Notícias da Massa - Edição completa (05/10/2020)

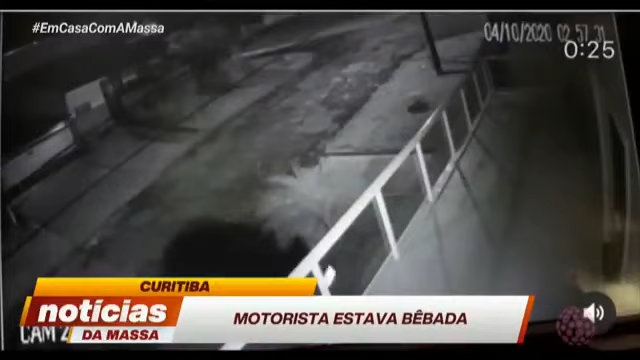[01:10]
Também em Curitiba, uma família foi acordada por um carro desgovernado. As imagens de câmeras de segurança mostram o momento em que a motorista perde o controle do carro.